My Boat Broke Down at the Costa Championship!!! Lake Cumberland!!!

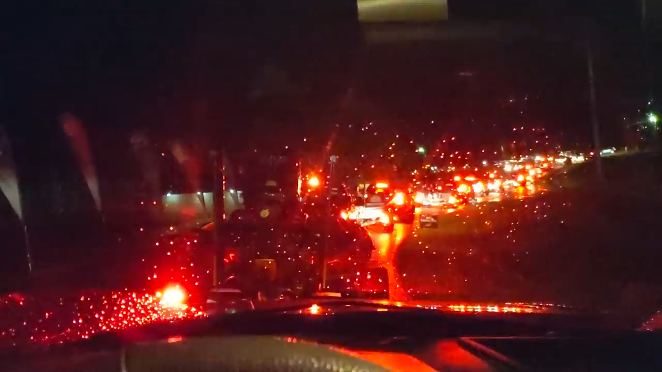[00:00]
A little misty rain, long lines. Are you going to catch them today?